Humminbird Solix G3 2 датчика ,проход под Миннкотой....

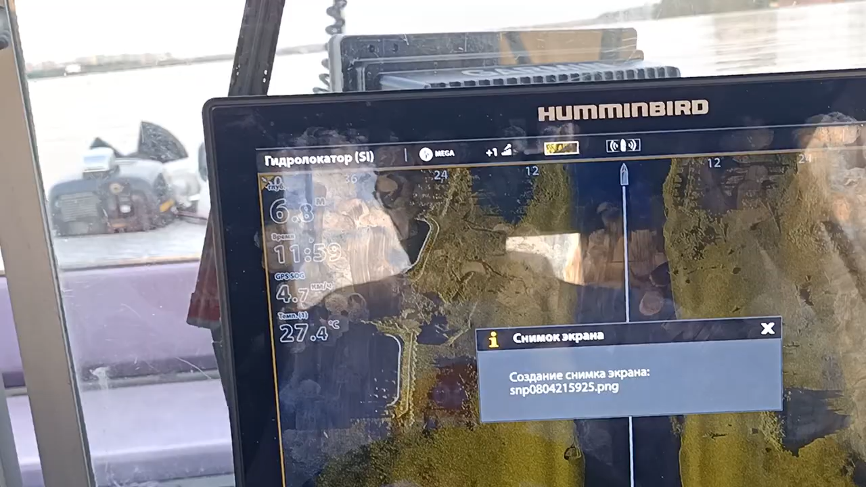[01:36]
On screen: water 27.4°C, speed 4.7 km/h
по 50 метров на миге ну ребята
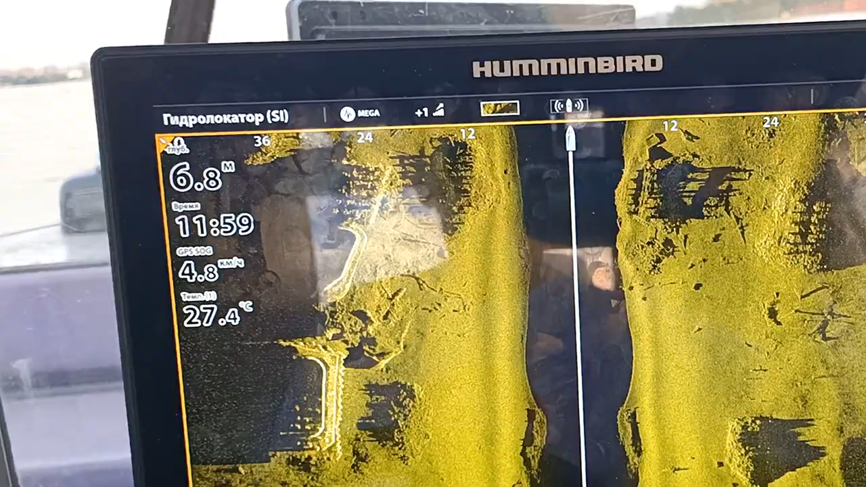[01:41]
On screen: depth 6.8 m, water 27.4°C, speed 4.8 km/h
согласитесь все это как бы на сегодняшний день это вообще
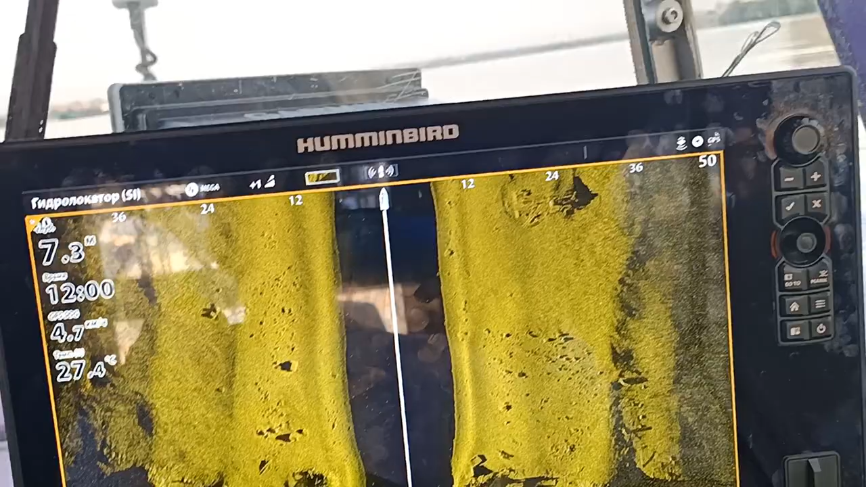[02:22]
On screen: depth 7.3 m, water 27.4°C
вот ну есть чем сравнить конечно качество
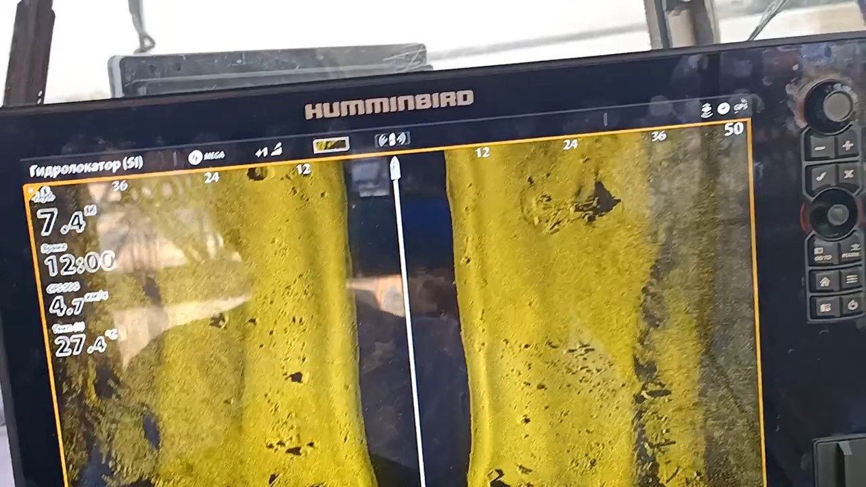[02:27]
изображение отменное единственное что не хватает
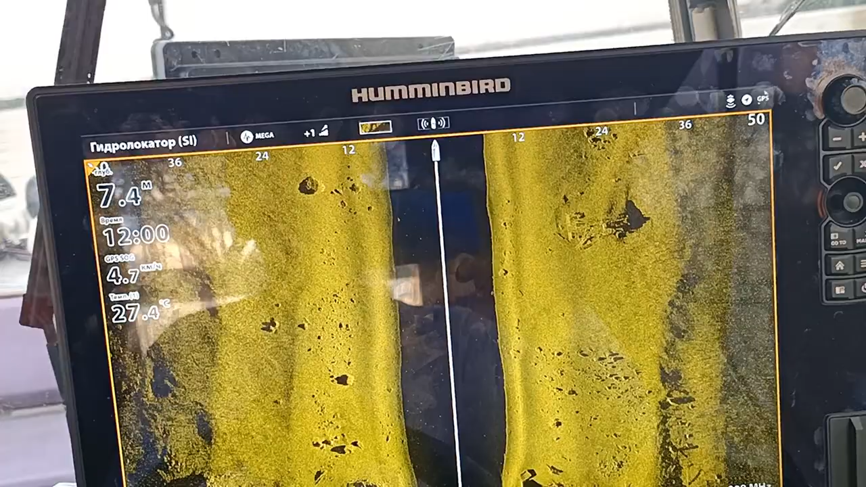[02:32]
On screen: depth 7.4 m, water 27.4°C
такому экрану который 15 это
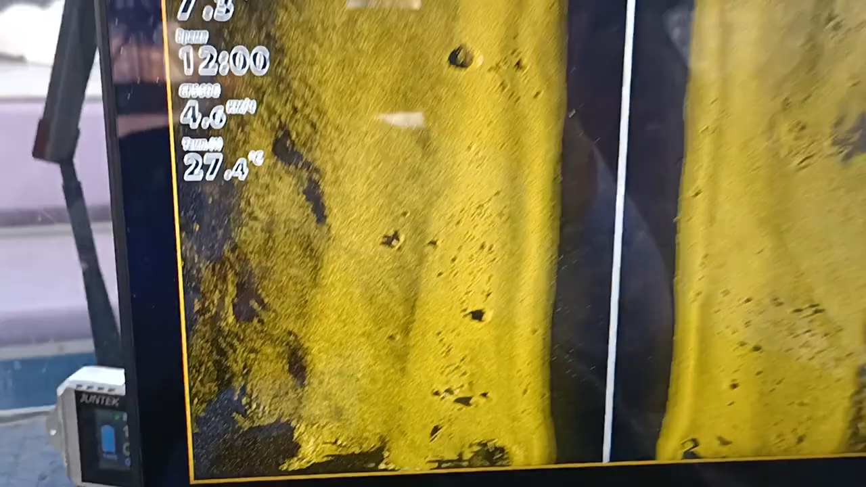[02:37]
разрешение конечно тут нужно иметь пол hd
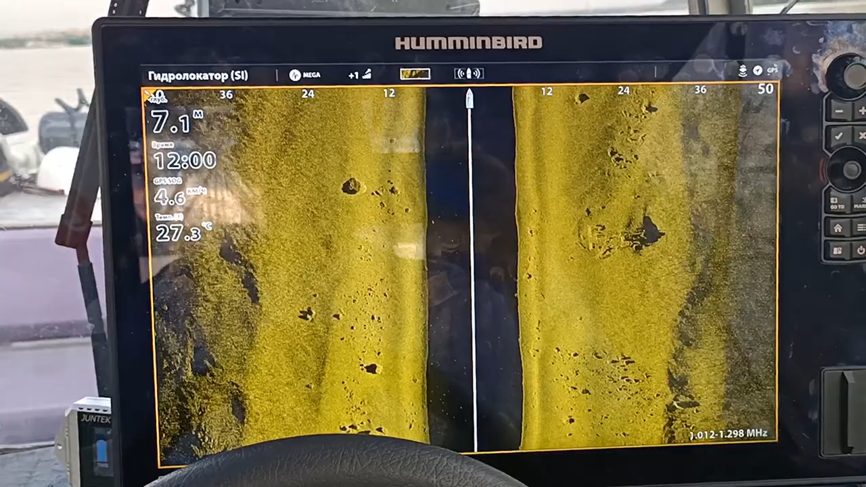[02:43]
On screen: depth 7.1 m, water 27.3°C
ну осталось подождать я думаю полгодика мы
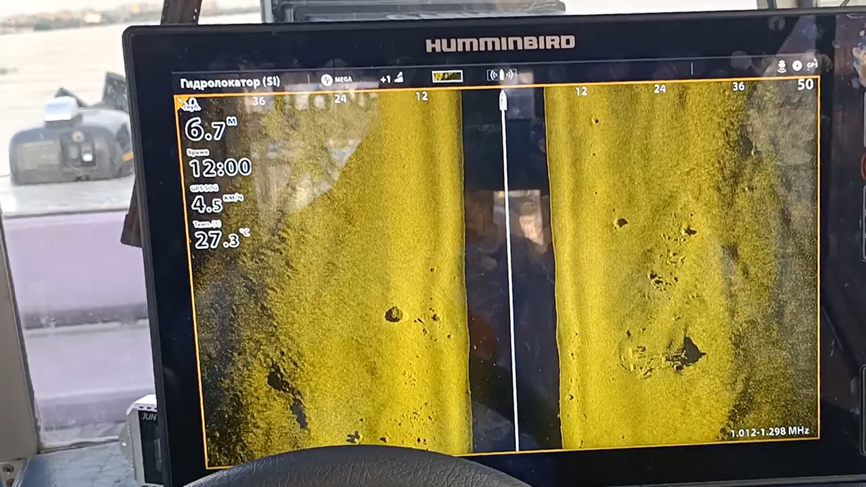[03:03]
On screen: depth 6.7 m, speed 4.5 km/h
потому что я себе планирую поставить все таки 16 экран full
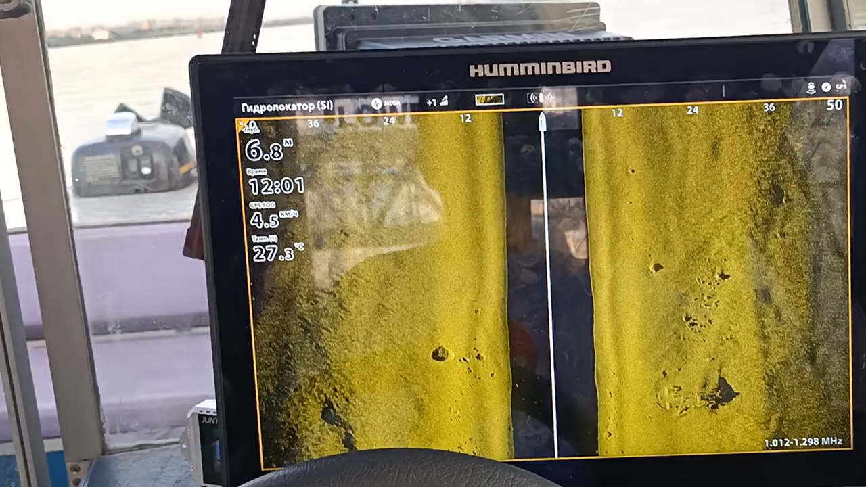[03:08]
On screen: depth 6.8 m, water 27.3°C, speed 4.5 km/h
hd в этом смысле он догонит лоран слайд
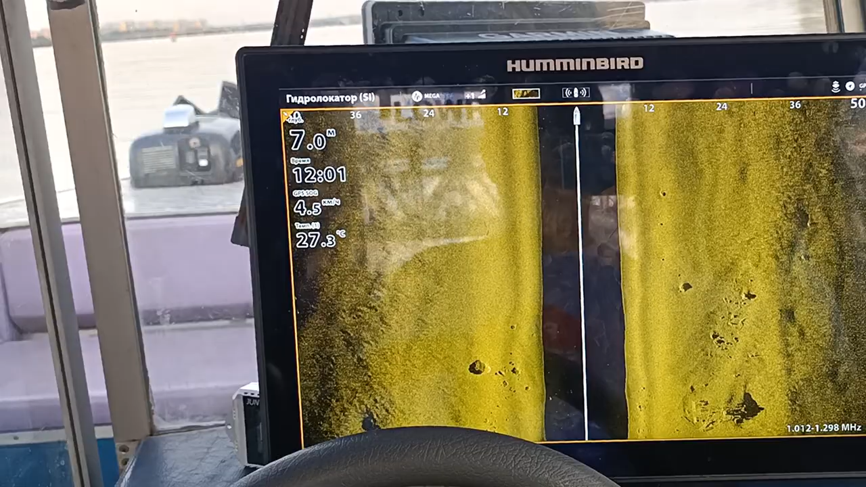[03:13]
On screen: depth 7.0 m, water 27.3°C
именно в разрешении качестве картинки на боковых лучах
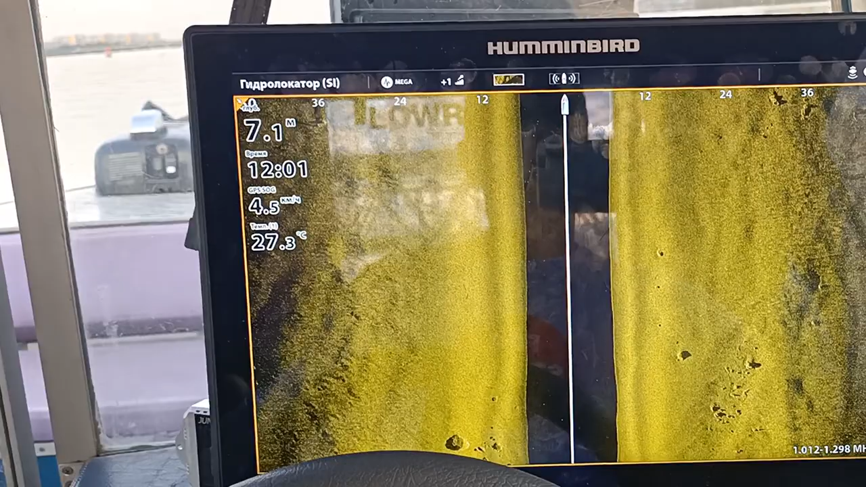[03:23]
On screen: depth 7.1 m, water 27.3°C
бесспорно с оликс впереди всех есть у меня и гармин
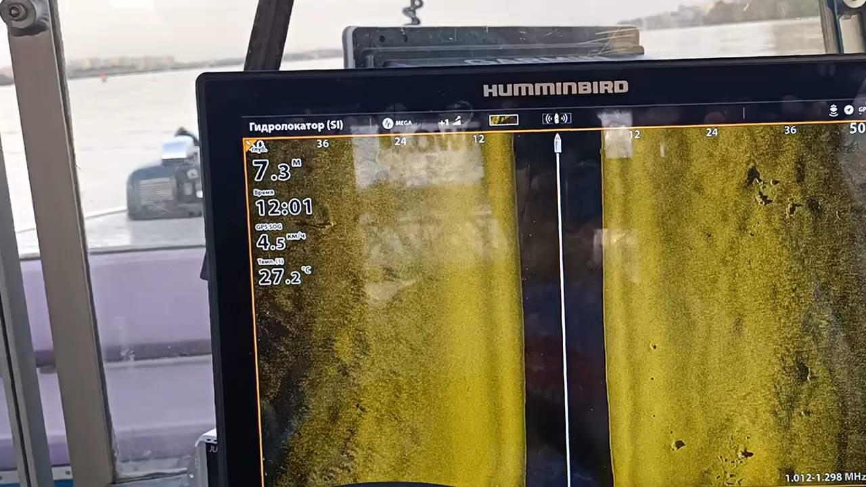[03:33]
On screen: depth 7.3 m, water 27.2°C
с full hd но как бы как бы ни были там 54 36 34 датчик да они стали конечно голову выше чем были раньше 52 и прочее все
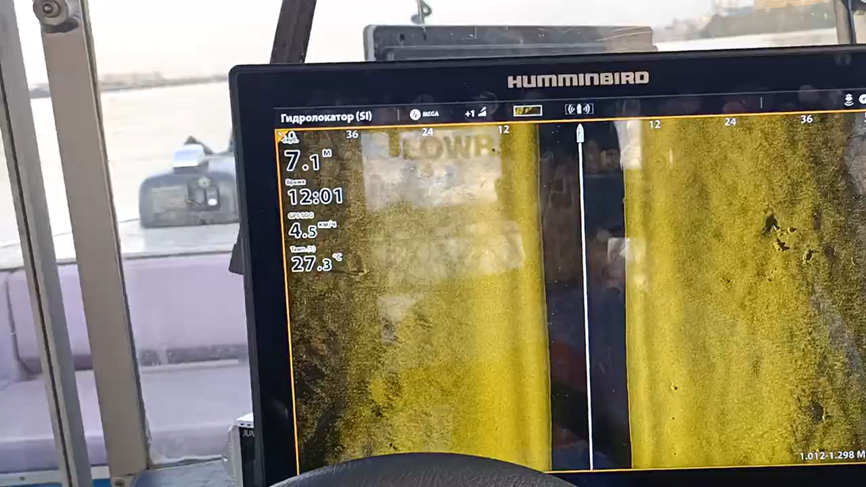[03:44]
On screen: depth 7.1 m, speed 4.5 km/h
никак они не затягивают ни до чего учить такое
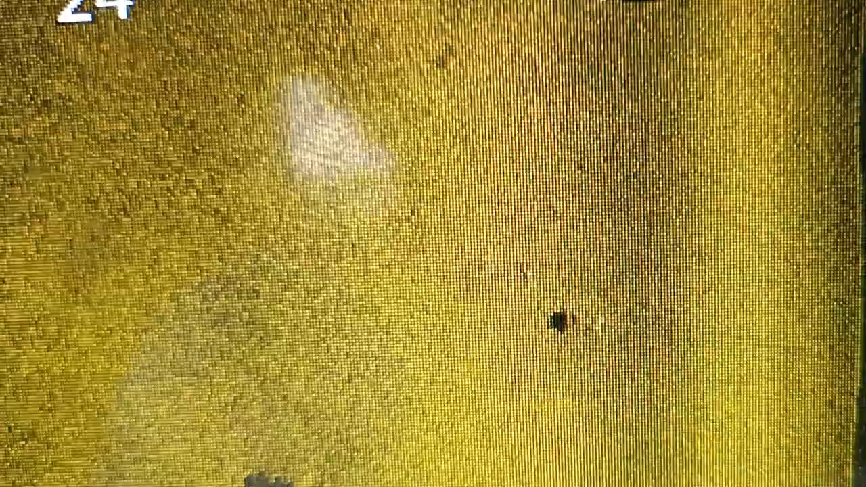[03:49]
как хотите так и думаете что это такое на рыбу не похоже вот и вообще с рыбами сейчас
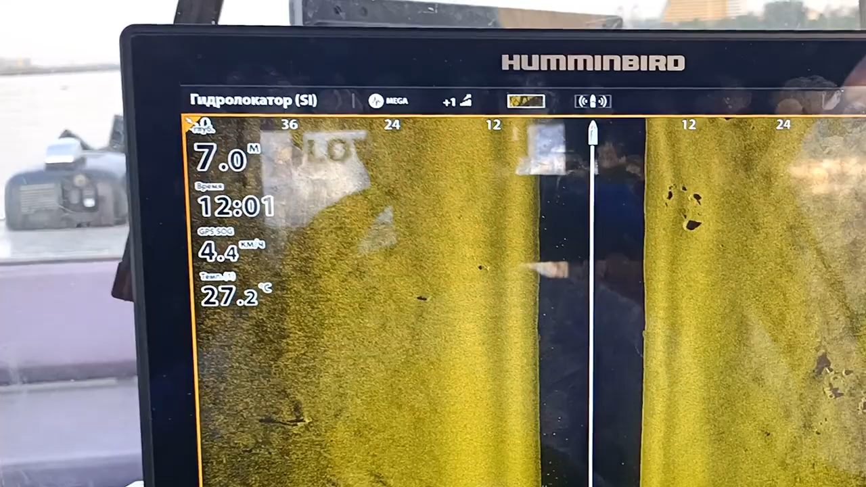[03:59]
On screen: depth 7.0 m, water 27.2°C, speed 4.4 km/h
не важно потому что очень большая жара вот и много рыбы